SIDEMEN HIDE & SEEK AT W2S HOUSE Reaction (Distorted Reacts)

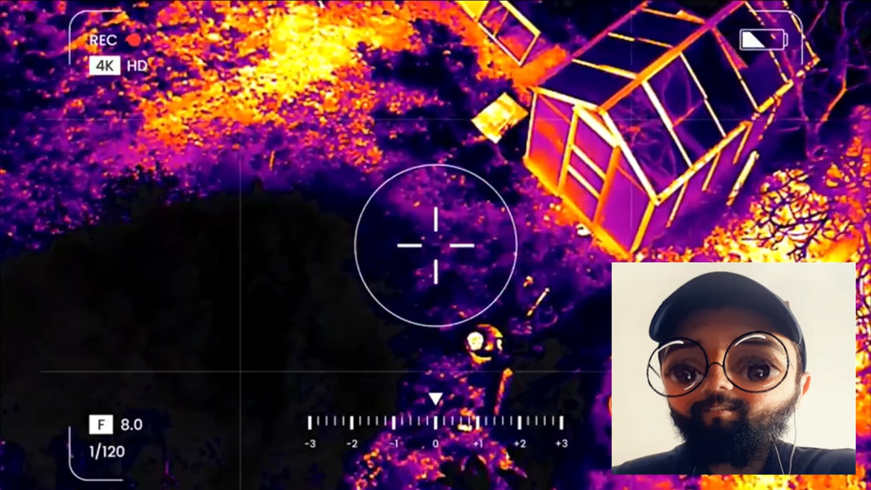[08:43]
There's something down oh, here. Oh, he's using. Whereabouts? By the chicken run. That's someone there, mate.